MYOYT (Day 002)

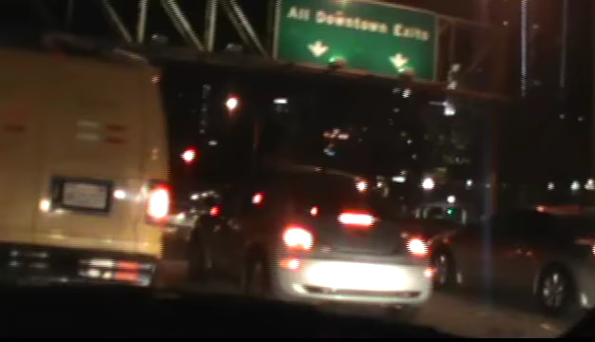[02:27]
Okay, I just passed the cop that was, uh, holding everybody up.
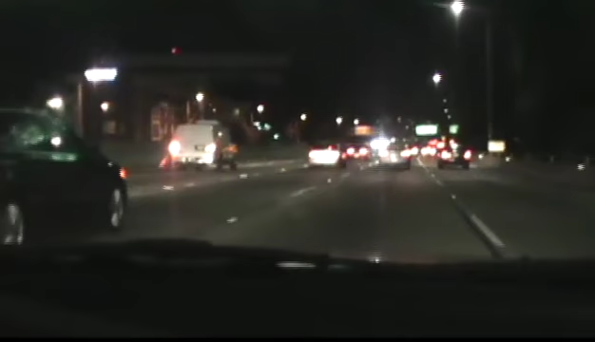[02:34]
Oh my god. I guess he's protecting a car that got smashed or something. Alright, so I'm now gonna be home in about 20-odd minutes. So, uh, let me get ahead of this little big truck here.
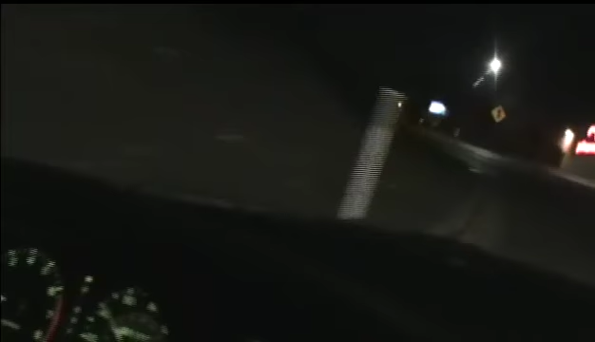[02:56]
Then I'll worry about turning the camera off, cause I don't wanna mess with it while I'm driving by a big-ass truck.